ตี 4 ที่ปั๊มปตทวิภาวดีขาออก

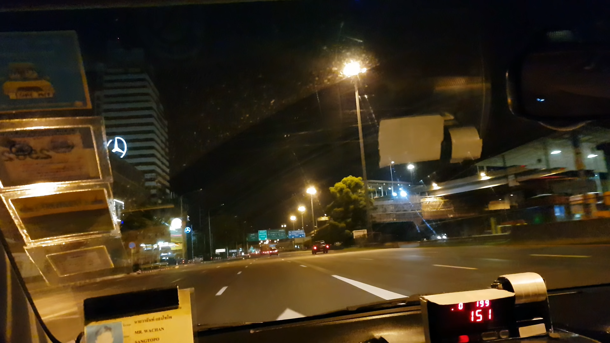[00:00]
อันพิน์กับ Channel Feel Thai ใน YouTube นะครับวันนี้พามารู้จักปัมปรทอขาออกนะครับตอนนี้ใกล้ตี 4 นะครับอยู่ทนนวิภาพอดี นะครับ
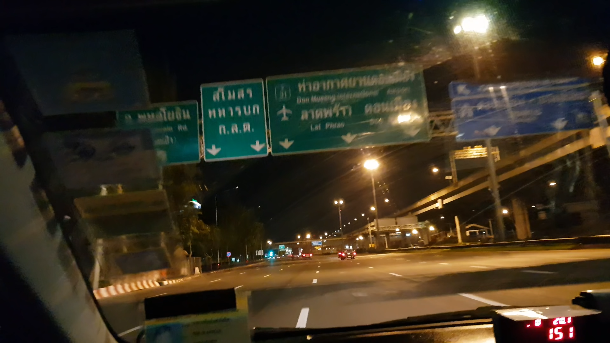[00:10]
ก็เป็นจุดนัดพบของคนที่เดินทางไปต่างสวัสดหลายคนนะครับด้านหลังทมคือดินแดนครับตอนนี้มุ่นหน้า มุ่งหน้าไปทาง
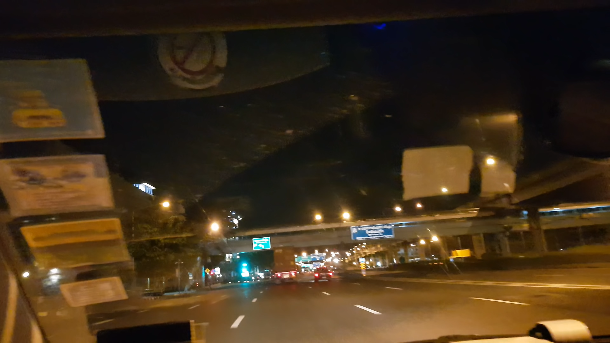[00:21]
สุดธิสาร ลาดเพ้า นะครับปัมนี้จะอยู่ตรงข้ามกับ มหาวิธีรัยหอกันข้าไทยนะครับ
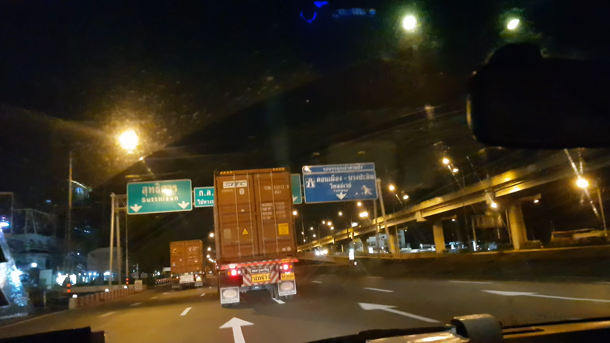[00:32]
ก็เดี๋ยวอยู่ด้านหน้านะครั
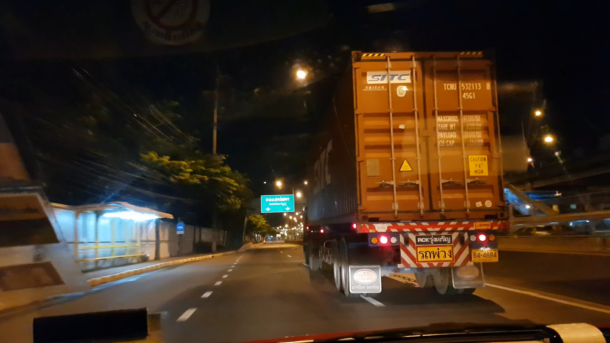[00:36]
บก็จะเรียบด้านซ้ายวิภามาครับและก็จะถึงตรงนี้ครับ เห็นตรงนี้ครับอ่า เข้าเลยครับ
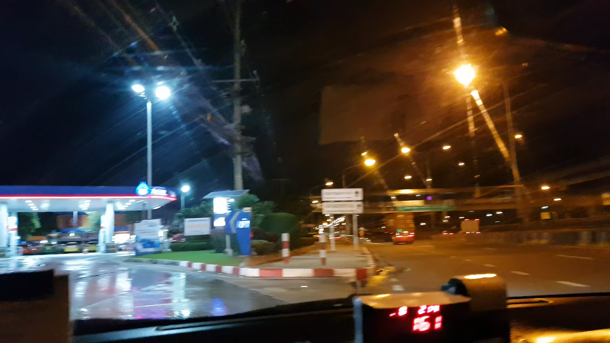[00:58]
จริงมีของขายเยอะนะครับ แต่ตอนนี้ตี 4 จะยังไม่มีอะไรเปิดเท่าไหร่ไปลงหน้า 7 มีกันก็เปิดอยู่ก็จะมีสว่างสว่าง ก็มี 7 นะคร